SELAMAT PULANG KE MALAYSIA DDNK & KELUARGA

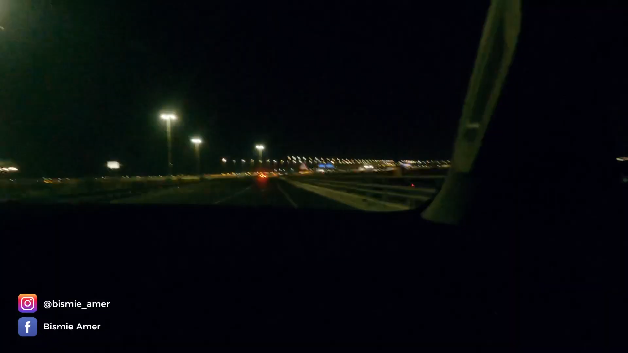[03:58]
Alhamdulillah. Bikoran dalam sejang-sejang lebih. kita dah teribu di airport jedah. Ni airport jedah yang baru lah. Okay. So, insyaAllah tak lama lagi kita akan sampai di airport. So, sebelum sampai di airport nanti pastikan barang-barang kita bag-bag kita semua dah turun. Tak ada lagi double check bawah-bawah kerusi ke apa takut ada barang-barang jatuh, handphone apa semua sangat penting. InsyaAllah. Airport ni dia bergabung dengan stesen kereta api laju.